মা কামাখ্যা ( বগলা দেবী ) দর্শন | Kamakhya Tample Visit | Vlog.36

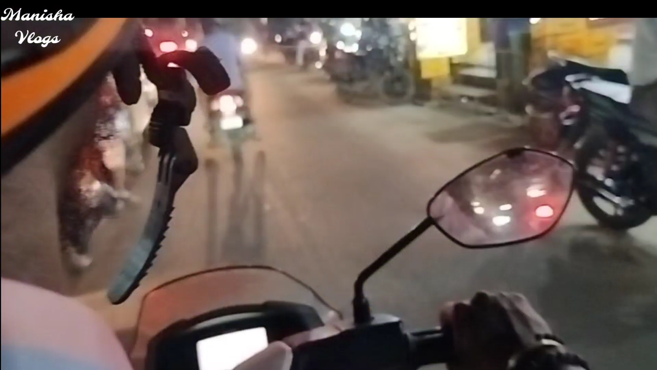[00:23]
তো এই তো আমরা বের হয়ে গেছি এখন, আর রাস্তায় জামও লেগে গেছে বড়।
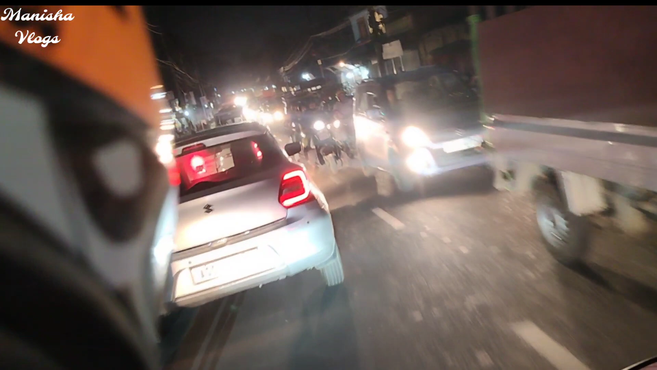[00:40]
সবাই ঘরে যায় এই সময়টাতে, তো তার জন্য আর কি মানে পুরো জ্যাম হয়ে যায়, পুরো জ্যাম হয়ে যায় একদম।
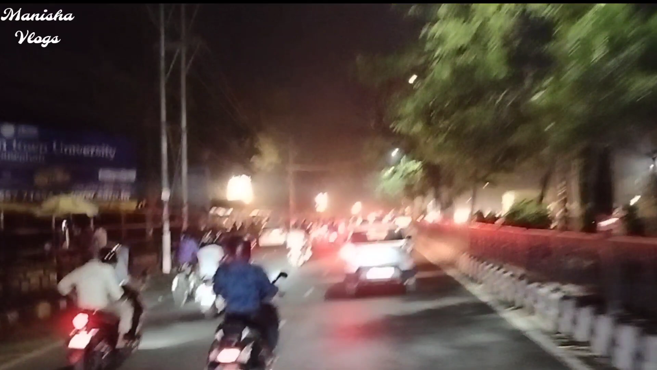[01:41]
সেই গেছি আর একটু বাকি আছে। বাপরে আজকে মানে খুব জ্যাম লেগেছে। এই সাইডে পাশে হলো রেল লাইন, আর রেল লাইনের এই পাশে হলো রাস্তা, এদিক দিয়ে যায় ওদিক দিয়ে আসে।
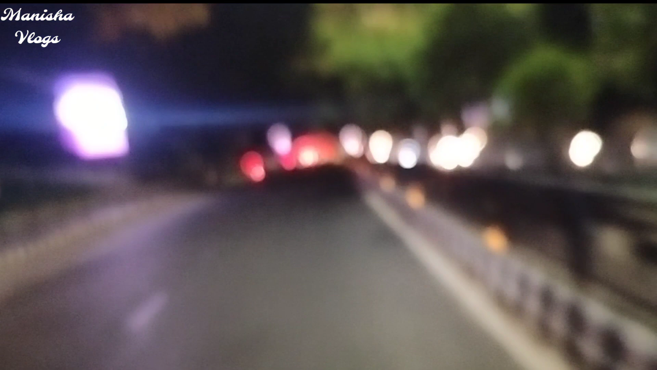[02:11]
আর একটু দূরই আছে, এসেই পড়েছি। এটি হলো SBI ব্যাংক,
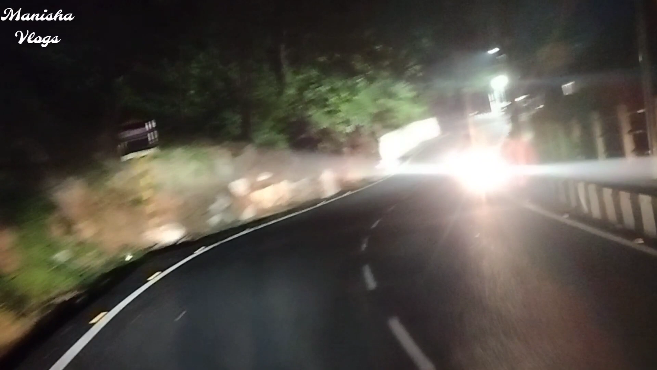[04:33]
এই তো চোখে লাইট মারছে আবার লোকটা, খুব সুন্দর লাগছে বাইরের সাইডটা দেখতে,
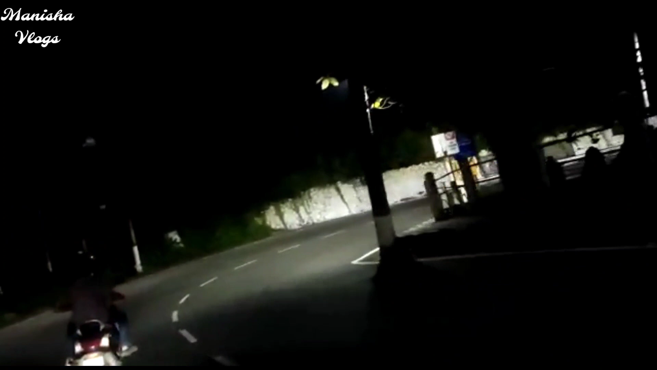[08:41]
রাস্তাগুলো খুব সুন্দর লাগছে রাত্র করে।
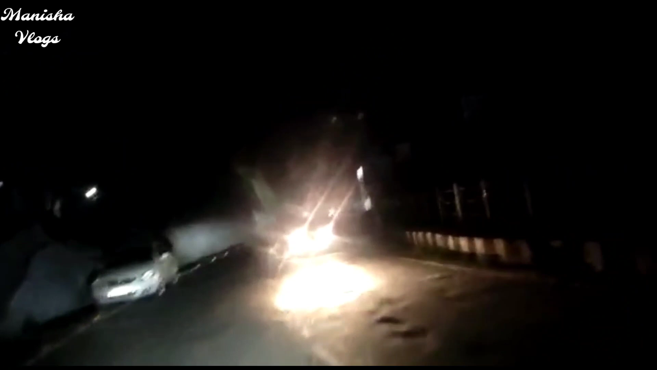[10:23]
হচ্ছে করে দেখেছো বেশি গাড়িগুলোও আসে না, এই মাত্র একটা গাড়ি আসলো, বেশি রাত্র করে গাড়িগুলো বেশি আসে না,
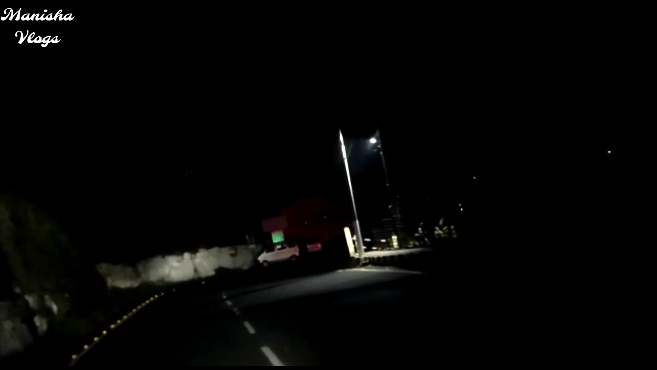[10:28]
খুব কম গাড়িগুলো আসে রাত্রেবেলা করে।